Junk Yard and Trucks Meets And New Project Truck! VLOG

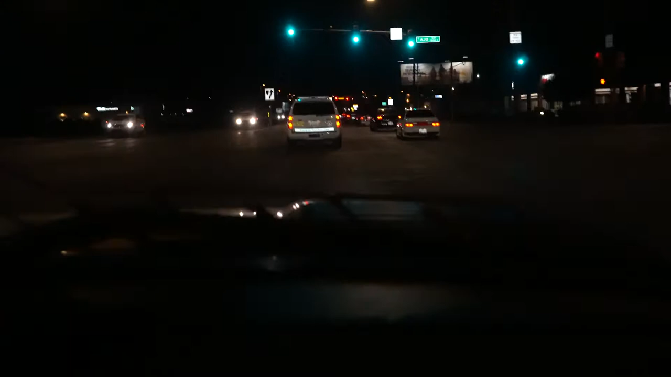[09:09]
Bro, I told you, bro, this is why I don't wanna get lit up. That's why I didn't wanna take the truck out. I'm just waiting for it. He's waiting to do something. Oh yeah, I see. Yep. Junior should have turned lanes. He should have just stayed.
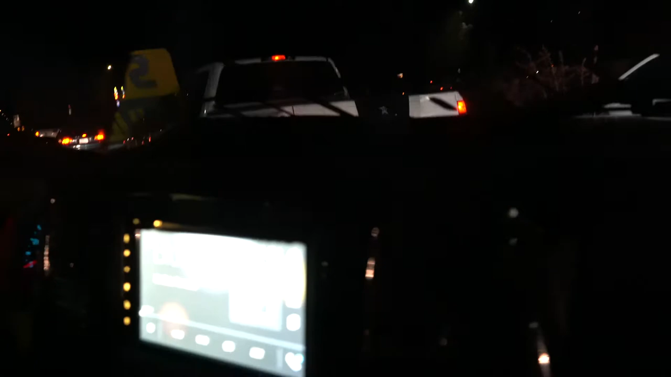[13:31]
Or not right here, but he's somewhere over there, the parking I think. Lot. He's in the parking lot somewhere. Oh, I think he went to the black little car. Oh. I can't tell where he went. The car that got hit? Yeah. Oh, shit. But right now, everyone's dipping. The camera keeps on fucking up on the recording.